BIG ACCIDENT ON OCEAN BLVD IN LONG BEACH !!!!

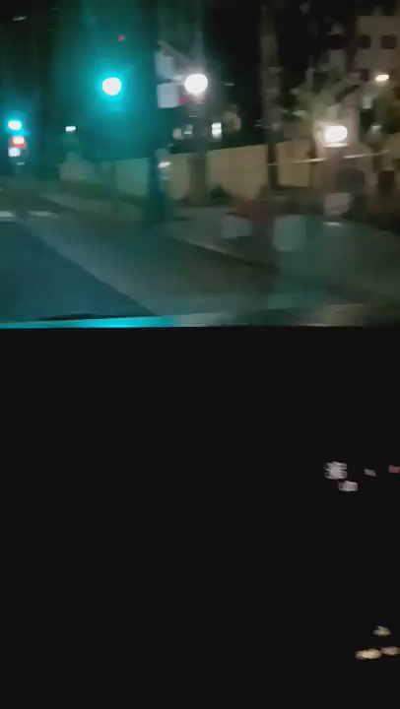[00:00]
Back on the scene y'all I'm just making deliveries and I heard this shit happen I fucking heard this shit happen
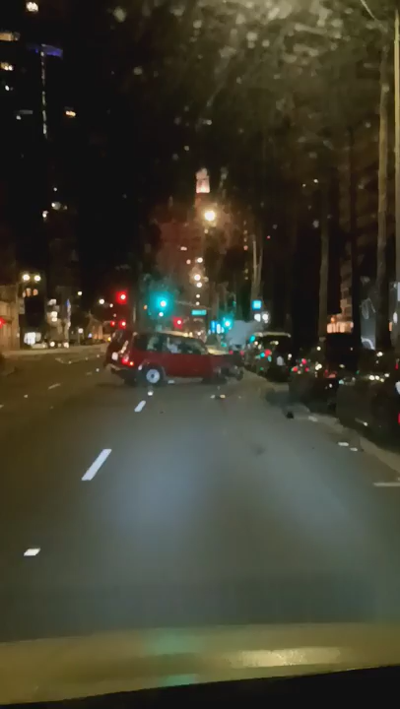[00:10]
dude damn let me go see if this guy's alright